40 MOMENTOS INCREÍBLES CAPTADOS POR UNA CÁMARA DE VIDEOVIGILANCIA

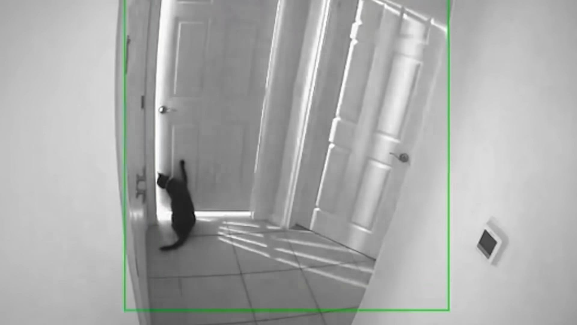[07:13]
Pero el gato más grande no está de acuerdo con esto.